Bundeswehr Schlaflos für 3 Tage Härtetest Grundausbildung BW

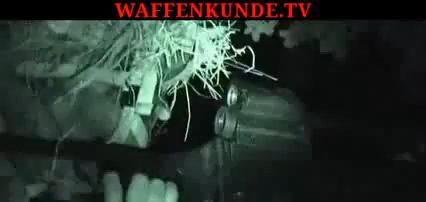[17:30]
Die ständige Konzentration lässt die Soldatinnen ermüden. Aber ein Angriff auf das Lager kann jederzeit erfolgen.